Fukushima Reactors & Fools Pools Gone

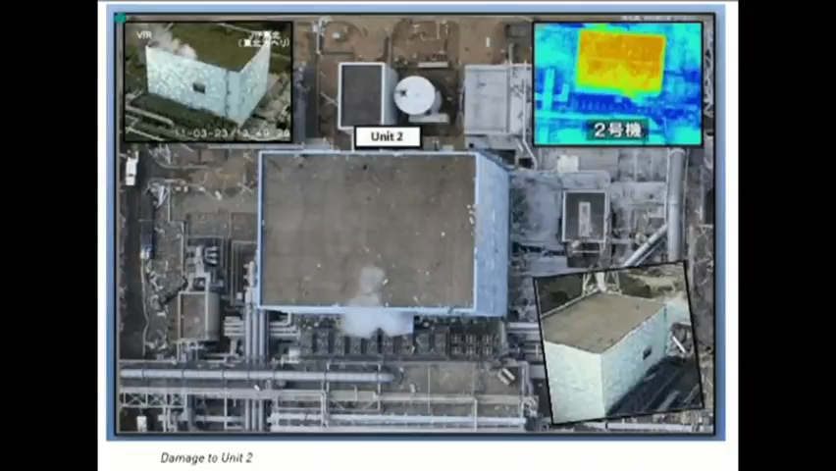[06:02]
And now we know through this, the heat signature and everything else, that this was gutted also. But we also know that's your Muon detector. We know TEPCO come out and told us that that building was inside of this.